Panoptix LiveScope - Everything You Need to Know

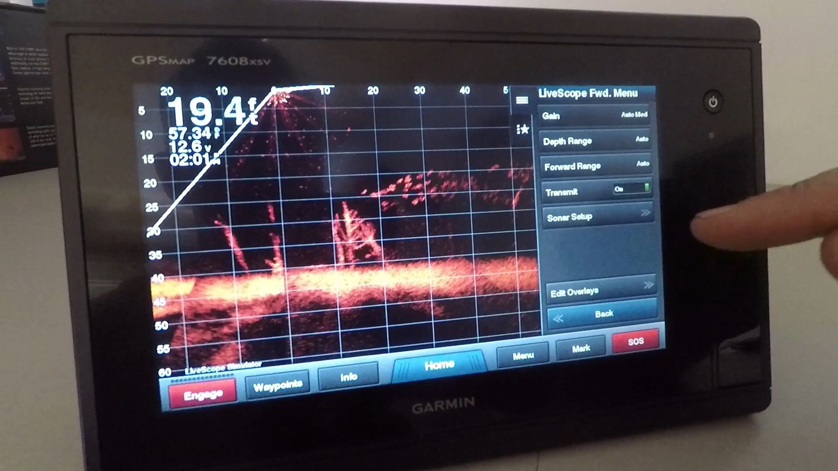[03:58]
Now into the sonar setup, we get a little bit more into detail appearance is the first thing and first thing we have in there is our color scheme. So amber is the default, what we're looking at now.
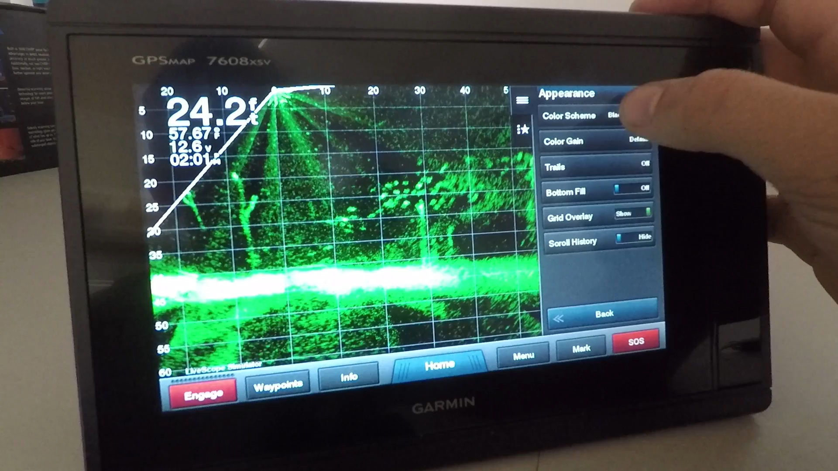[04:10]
Copper, black emerald, midnight blue, orange crawfish, red shad, blue, yellow, and that is it.
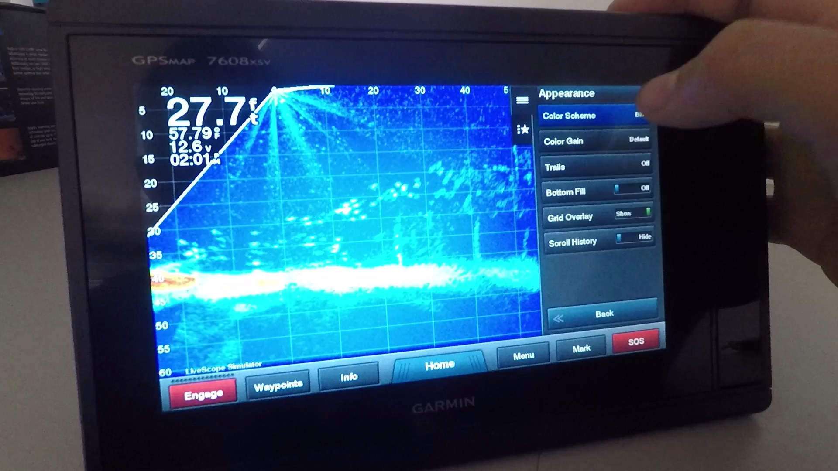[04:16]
I'm just going to put it back to amber for now. We also have color gain in here.
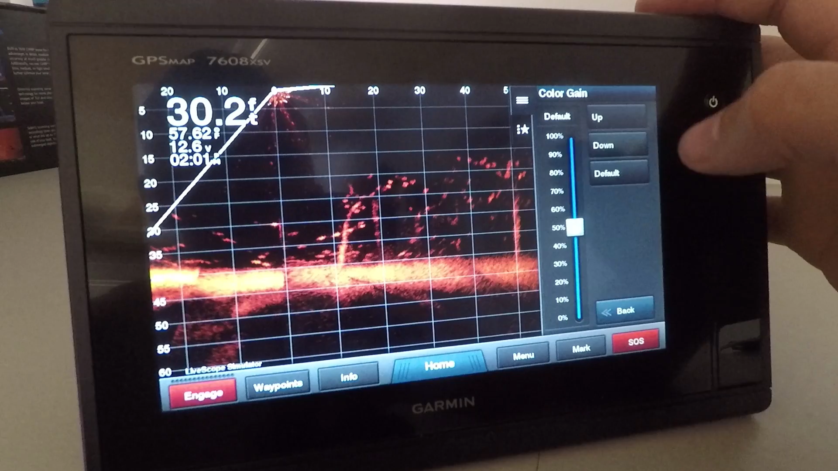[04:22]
So this is just like on your sonar, you can increase that or decrease that and you'll see it come up. So as targets are harder and larger, you will see the bottom or the fish,
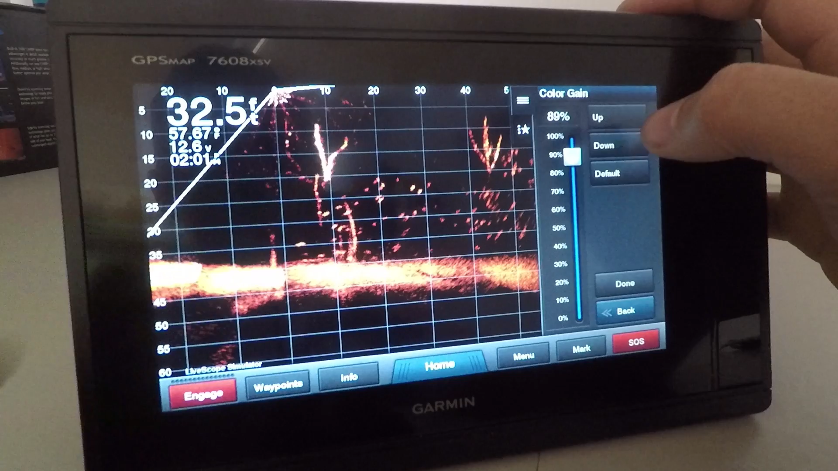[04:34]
the brush, whatever it may be, be a little bit more intense in color. And then you can also go back to your default. Now to me, that default's a little low.
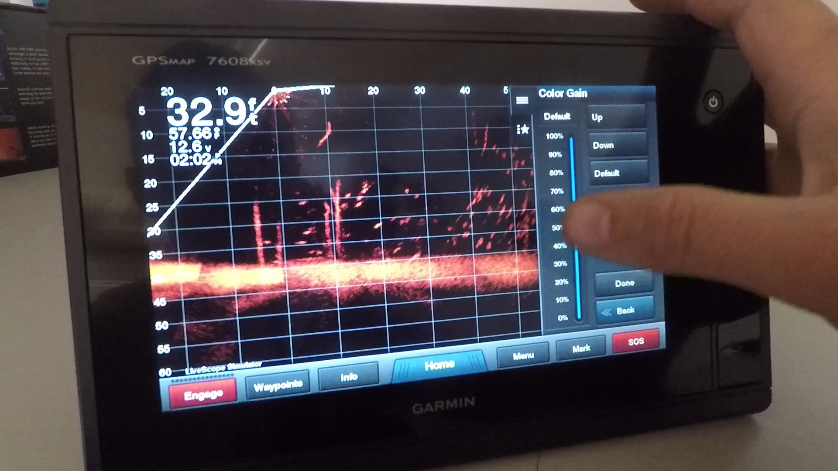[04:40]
On screen: depth 32.9 ft
I would probably want to have it set a little bit higher there. Okay. So trails, I'm just going to skip for a second.
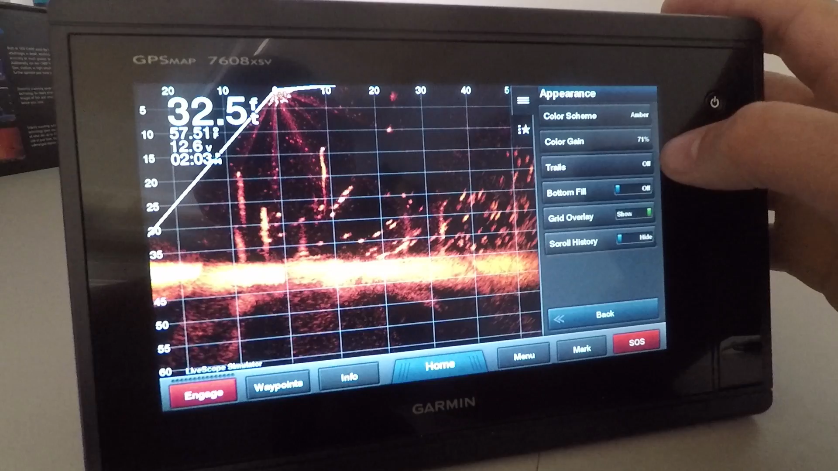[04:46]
I want to come back to that in greater detail. Bottom fill is just a simple toggle on or off, and that'll just fill in our bottom here.
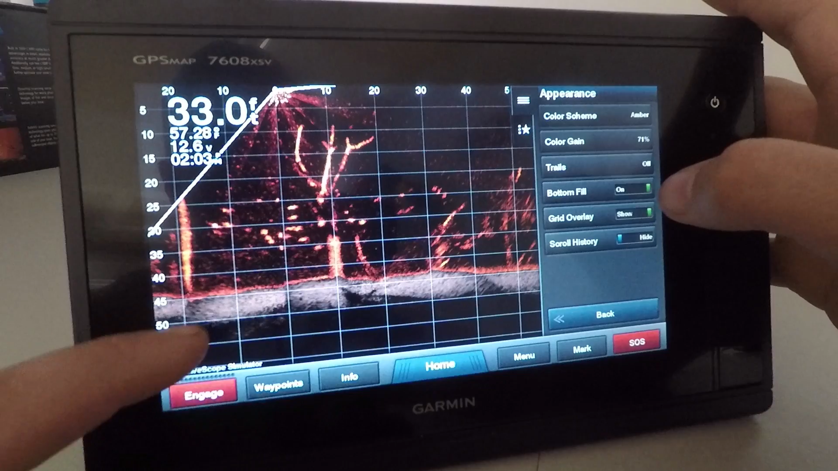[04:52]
So anything above the bottom, like these trees or fish, will show up in a little bit better detail. You won't get, you know, confused with what the true bottom is. There it is on, and I'm just going to leave it off.
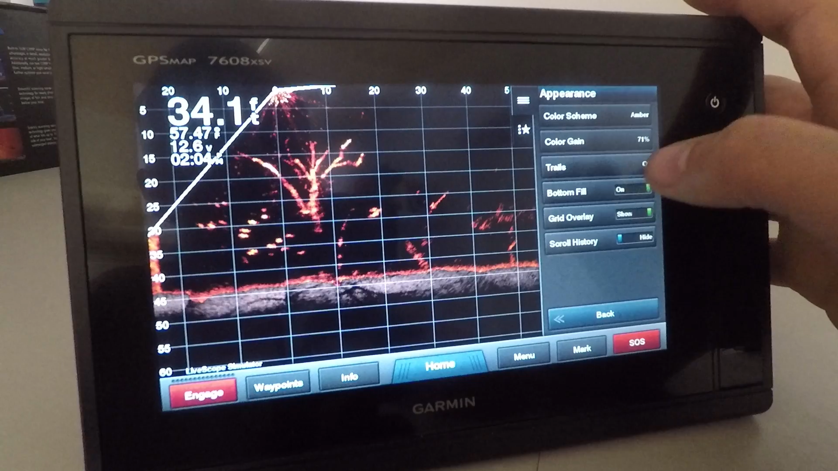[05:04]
The grid system, we can turn on or off as well. It's nice if you do want to see how far a target is away.
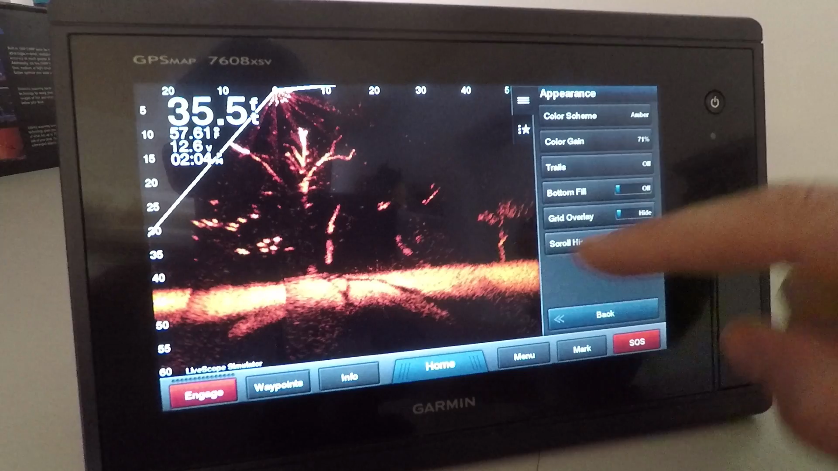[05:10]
It does help with that, but I personally like it off just because it gives you just a little bit clearer image of the whole underwater world and what's going on.
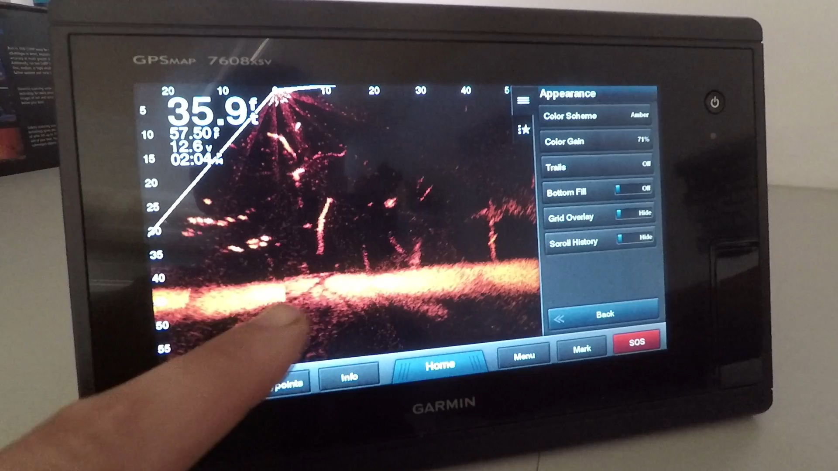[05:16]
I am going to just leave it on for this demo just because I want to probably reference, you know, how far away things are at some points. Our scroll history as well. What that is, is this little bar here. It's like a traditional down looking clear view, and that's just the history of what's gone on. Downside to having that on is you do lose screen real estate. Your Panoptix is now shrunk.
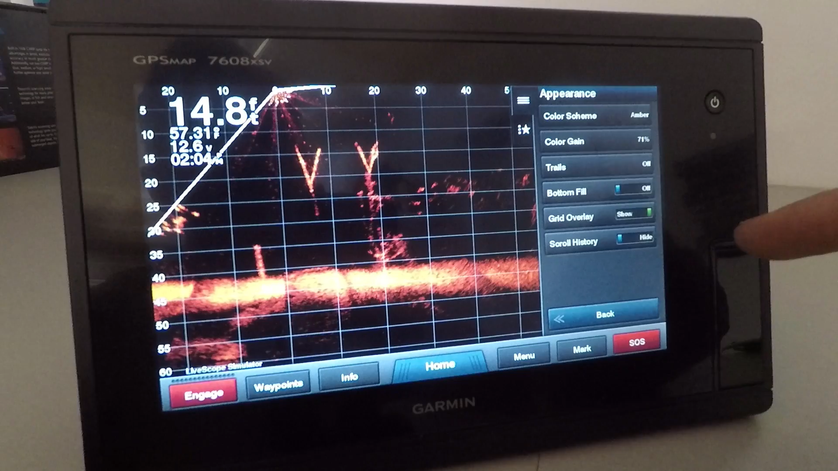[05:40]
On screen: depth 14.8 ft
Now we can take full advantage of the whole screen when we have that off. So I would probably recommend turning that off, and if you did want to have something, maybe just your traditional fish finder or the clear view sonar would be a better choice to have in there.
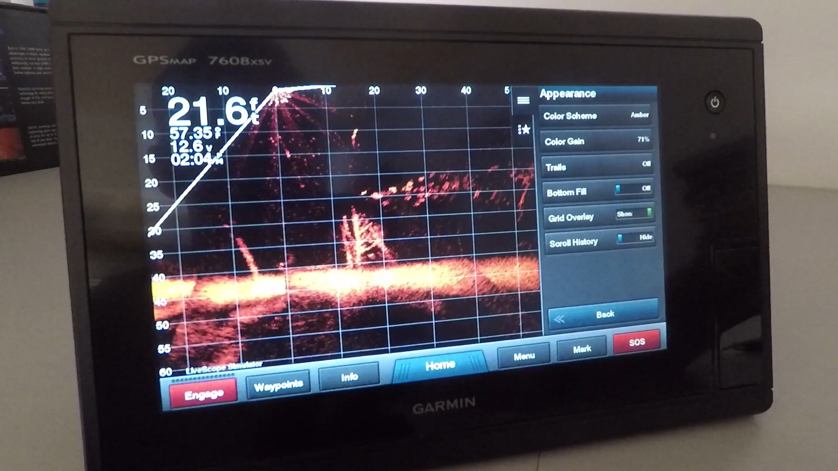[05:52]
On screen: depth 21.6 ft
Okay, so I've switched over to the down view, and what I want to do is talk about these trails now.
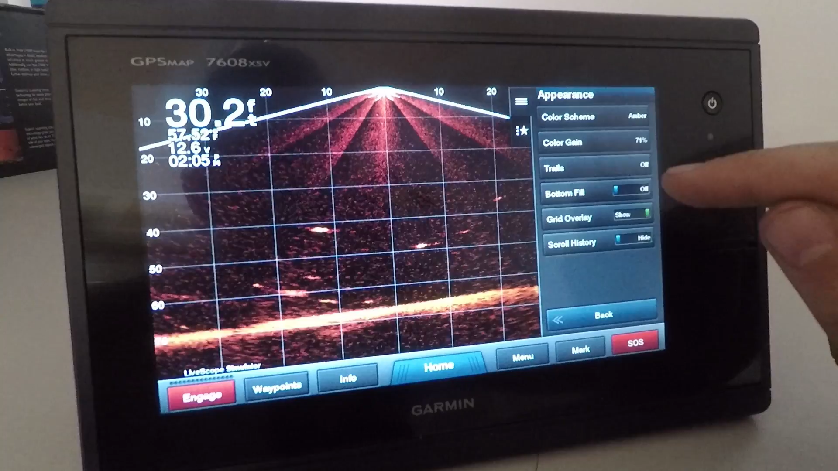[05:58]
So I'm going to turn them on, and you can, you have different options here, slow, medium, fast.
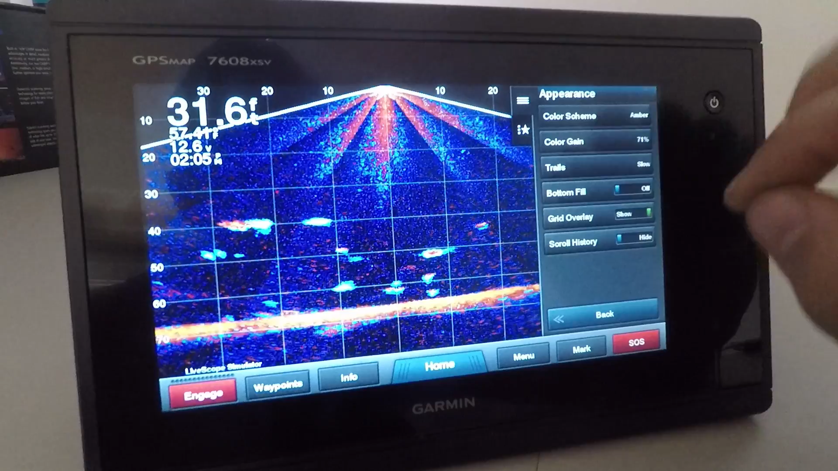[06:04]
So I put it on slow, and basically what they are is trails for how the targets are moving, and I think it just shows best in here.
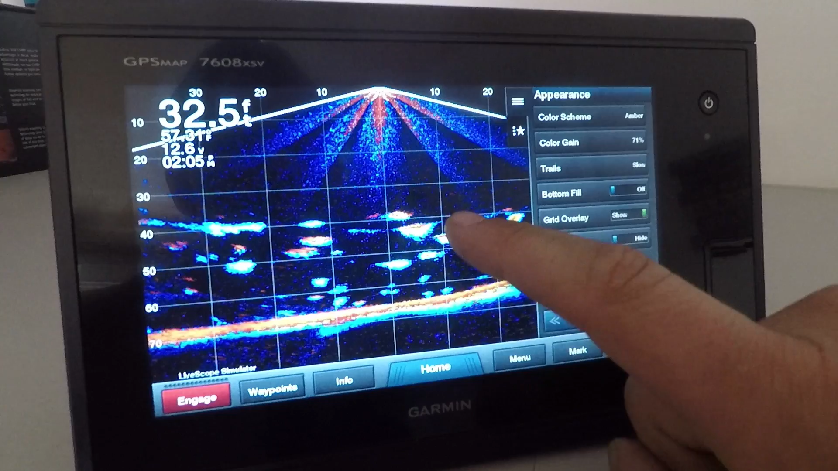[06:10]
One thing I will recommend you do though, is if you are going to use this feature,
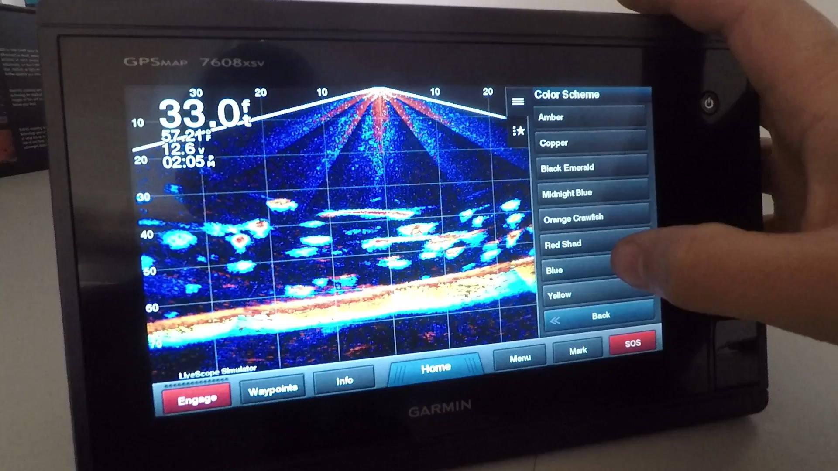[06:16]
On screen: depth 33.0 ft
change your color scheme to the blue. What that does is changes the trails to the magenta color there, makes it a lot easier to see and understand. And also I'm going to just turn that gain down a little bit, just so you can kind of get an idea of these trails and what they're doing.